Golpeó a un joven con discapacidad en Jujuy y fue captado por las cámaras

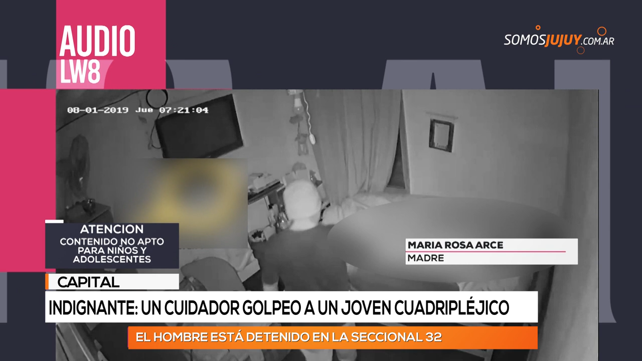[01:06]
él entra a mi dormitorio y me revisa la cartera, la billetera, todos los cajones, todo.